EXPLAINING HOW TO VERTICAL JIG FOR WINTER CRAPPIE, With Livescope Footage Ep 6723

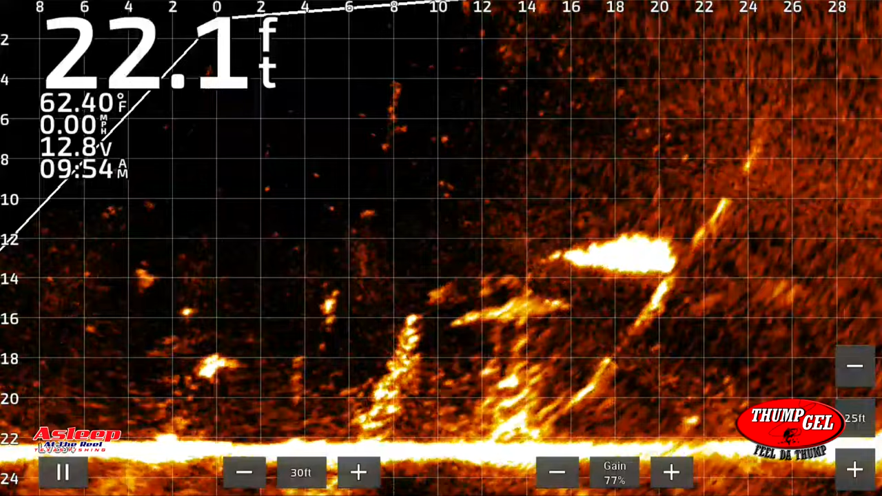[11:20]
On screen: depth 22.1 ft, water 62.40°F, speed 0.00 mph
See if there's anything there that wants to bite. So here's the problem with these is that nothing there. I'm gonna go ahead and drop down. Oh, there we go. Got him. He came out and got it.
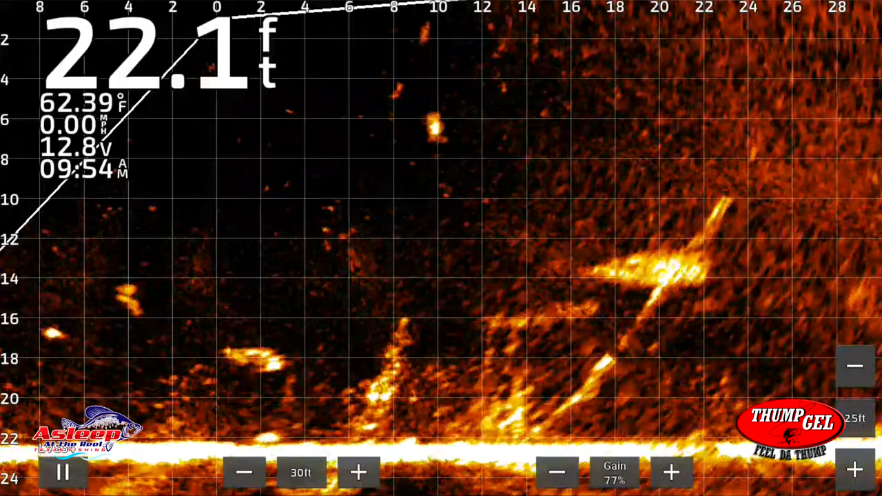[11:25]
On screen: depth 22.1 ft, water 62.39°F, speed 0.00 mph
See, here's the problem with these is that a lot of times those unactive fish are sitting right smack in the middle of that thing.
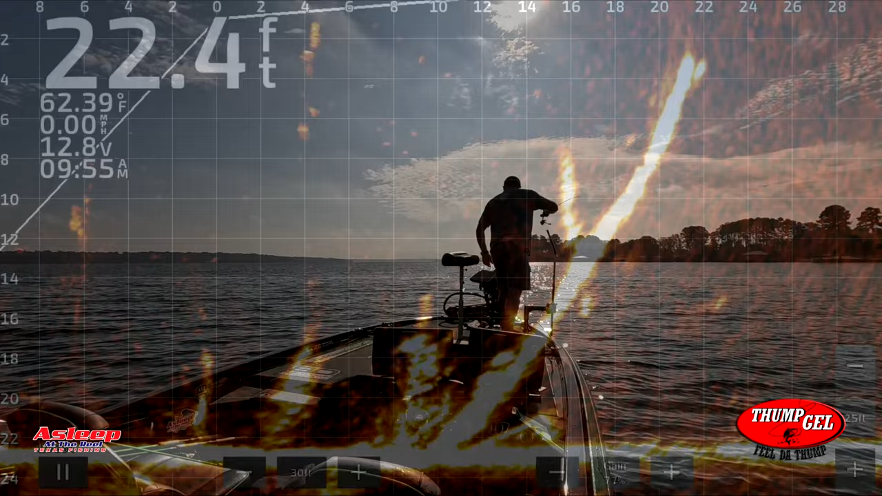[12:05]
On screen: depth 22.4 ft, water 62.39°F, speed 0.00 mph
Let's see. Getting a little. Stick it right in front of his face. Here he comes. He's coming to look. I'm gonna go ahead and pull up a tad bit. He's not following. See if I can't make him mad.
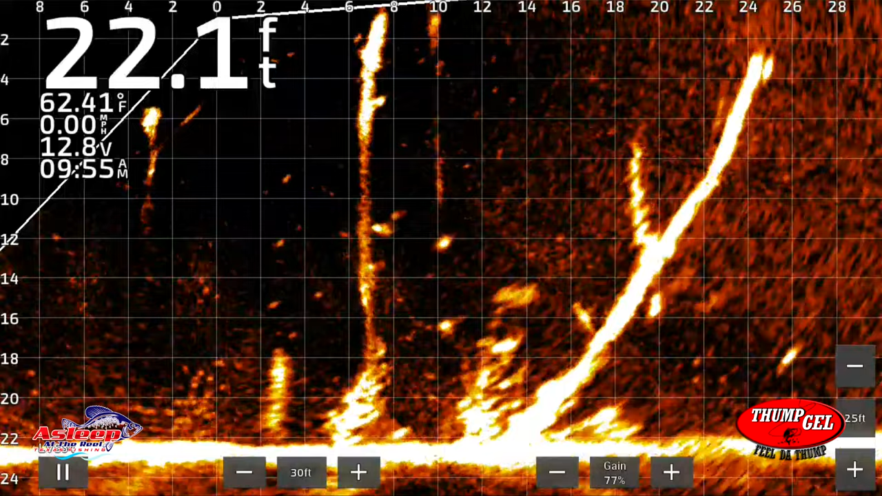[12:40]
On screen: depth 22.1 ft, water 62.41°F, speed 0.00 mph
Nah, he didn't follow. Let's go back down one more time. Give me a little more slack. God dog it, I cut that tree again.
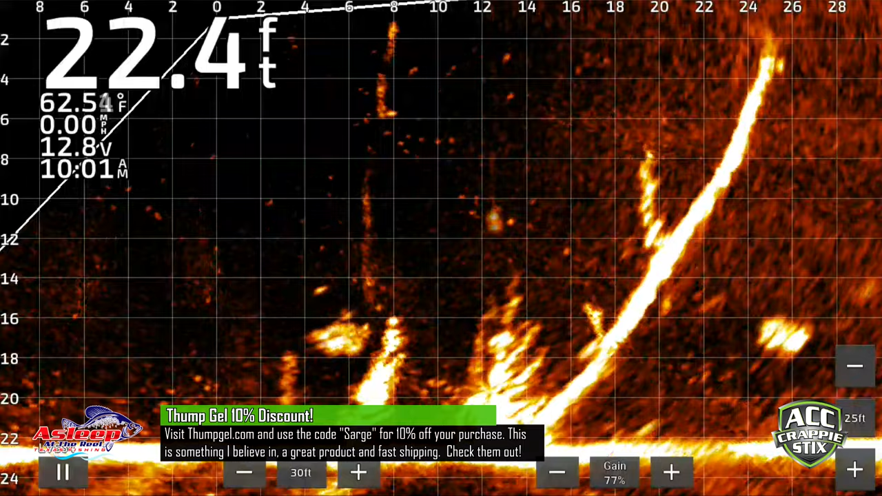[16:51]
On screen: depth 22.4 ft, speed 0.00 mph
Okay, he sees it. See if I can bring him up. No. Okay. So let's do another cast out.
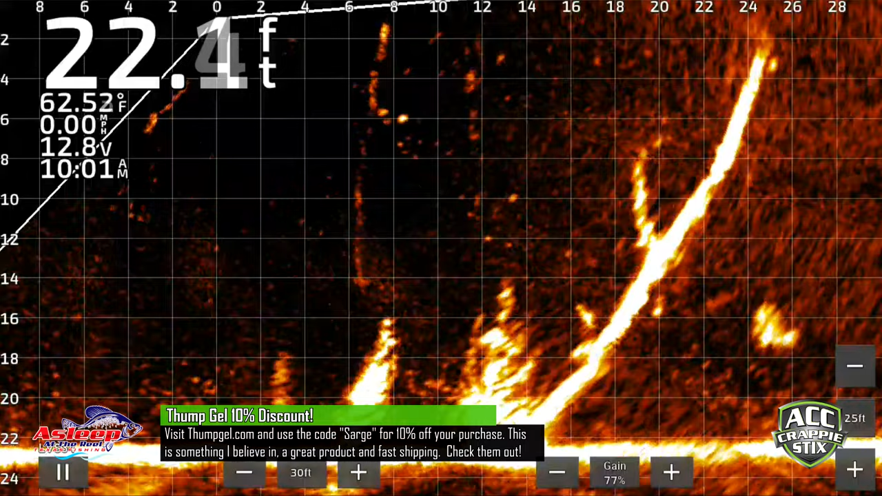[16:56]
On screen: water 62.52°F
There's a nice fish right there in the bottom.
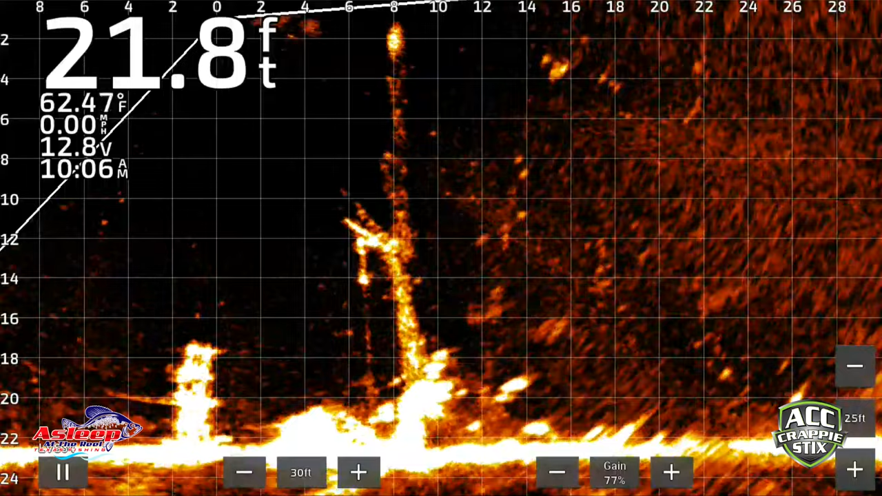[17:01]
On screen: depth 21.8 ft, water 62.47°F, speed 0.00 mph
You see right now, I'm right smack on top of them. Just kind of holding over their head.
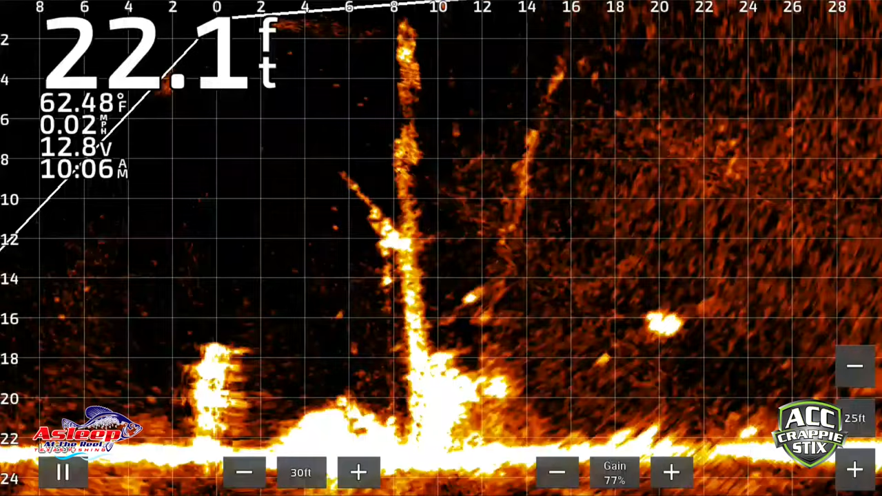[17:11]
On screen: depth 22.1 ft, water 62.48°F, speed 0.02 mph
Got him. This is what's called vertical jigging.
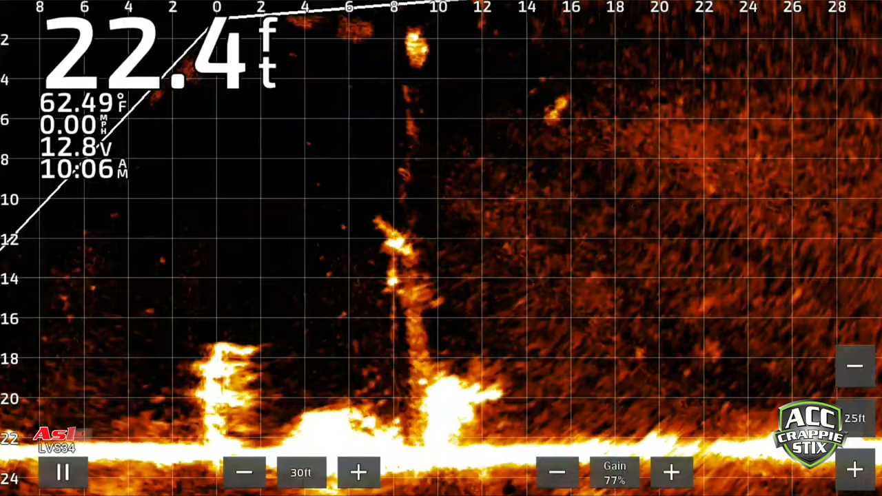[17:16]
On screen: depth 22.4 ft, water 62.49°F, speed 0.00 mph
Not a very big one, but I believe it's a keeper. Have to double check the size on that one.